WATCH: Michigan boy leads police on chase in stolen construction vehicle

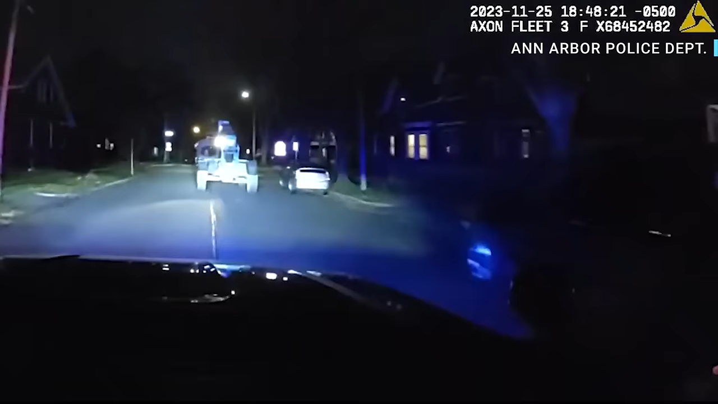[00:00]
Still going, just blew the stop sign to Fountain. Third, horses to traffic on measure left. No traffic, no pedestrians, speed 17. Passing Spring. Going southbound on Spring, just going up over the curb. Southbound on Spring. Is there anything building?
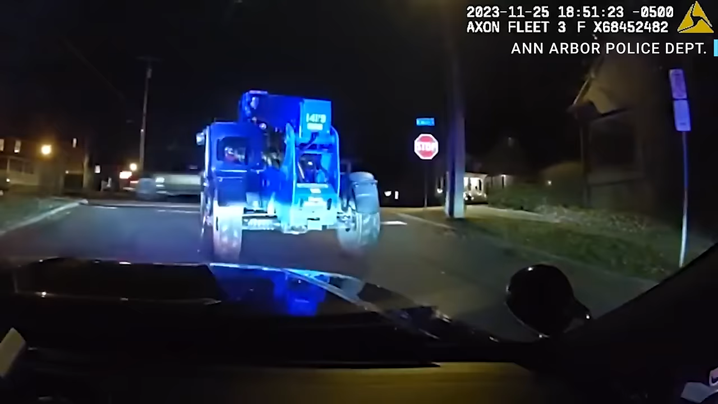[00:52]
We have a lot of traffic on Main Street. We have a lot of traffic on Main Street. As you are, I'm being free of that. We need a notion. We're calling. Continue around the cul-de-sac here. We have a side swipe guitar into the front yard of... Unknown.
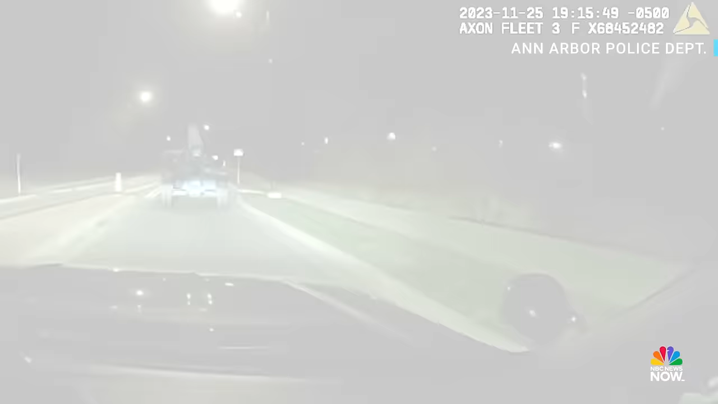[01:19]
No. Looks like he's going to possibly ditch it. He's on the sidewalk now.
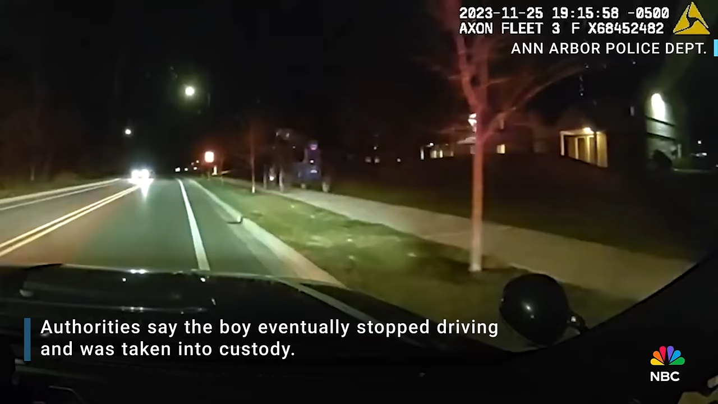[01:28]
Go ahead and reactivate your lights and sirens there, guys. No. It's the road straight. Crossover back on the roadway. It's three door 15. ...so. Crossover back on the roadway.